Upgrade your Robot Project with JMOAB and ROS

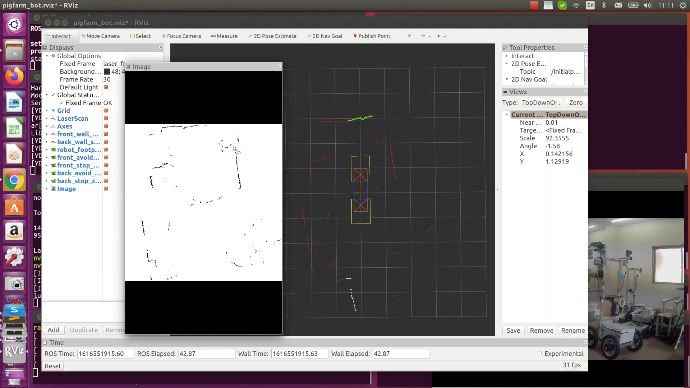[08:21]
So on the image box here, I put the laser scan point into the white blank image and using OpenCV to find a possible line surrounded. So this laser line detector will give me a message that the robot already found kind of wall wall or an end way. And you will see the blue line on that image box. For example, I'm going to echo the end way message. So you will see what the robot will get once he found out the end way in front and back.
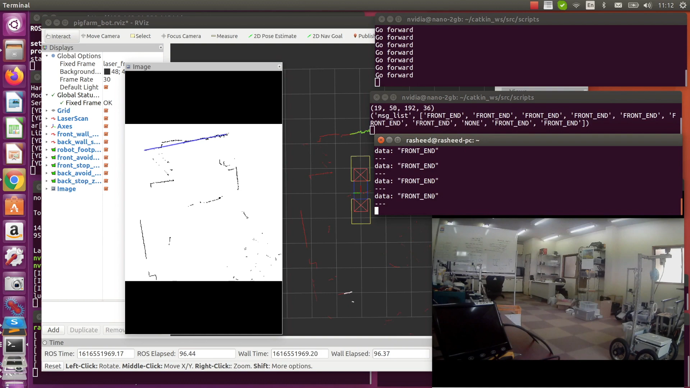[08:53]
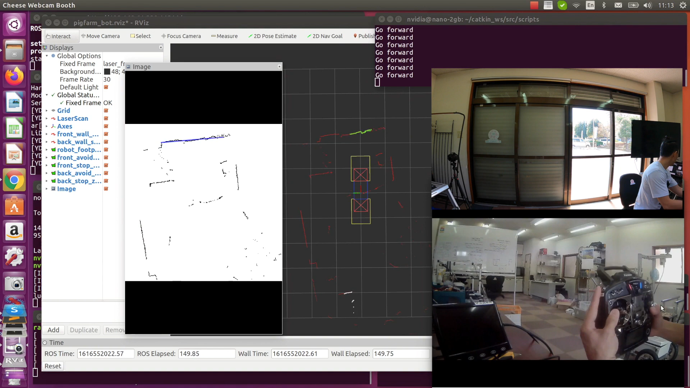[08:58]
Then I'm gonna switch to auto mode and let the bot run by itself.
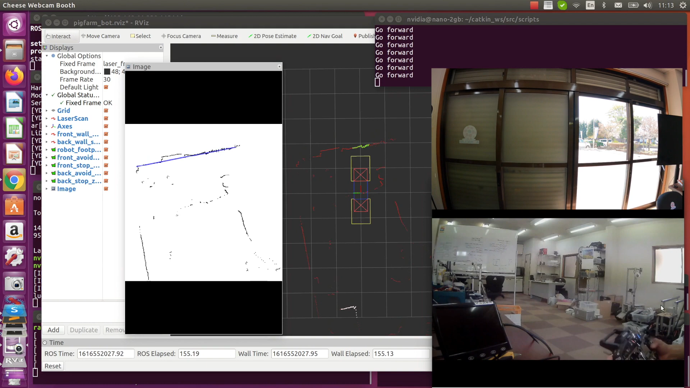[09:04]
So the robot footprint is the blue polygon and there are stop zone which is red polygon with an X. And avoid zone is yellow polygon in the front and back as well. So once the bot found an end way and close to stop zone, he will go back to other direction. And if there is something in stop zone, it will stop immediately. So if object is in avoid zone, it will steer itself to the other side to avoid hitting on that.